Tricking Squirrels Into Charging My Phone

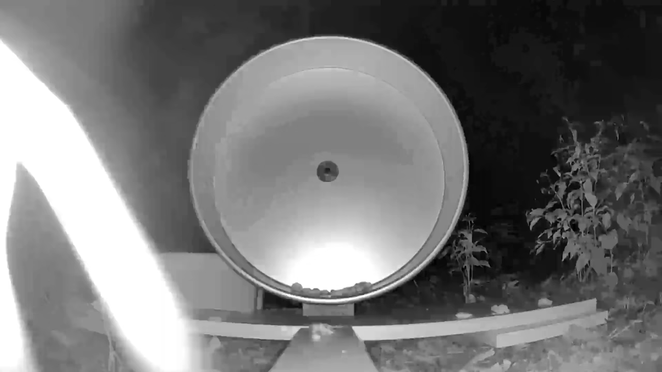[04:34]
And then for like three days and nothing until boom, a rabbit. It's the first thing to take any of the motivation.
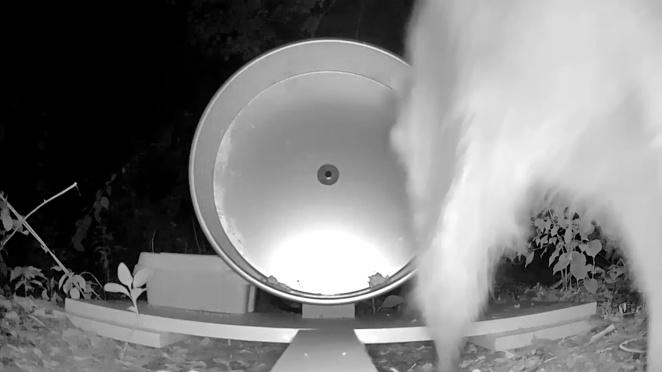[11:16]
Later that night, we had a newcomer come to the wheel, and that is a little raccoon who just munched on some of the peanut butter. The tiny little field mouse stopped by again, and he's definitely too small to make the wheel spin, which is a bit of a bummer, because I feel like he would like to run on it as well. And then this thing, a possum, a big old possum who came by and was actually licking so ferociously, he was spinning the wheel.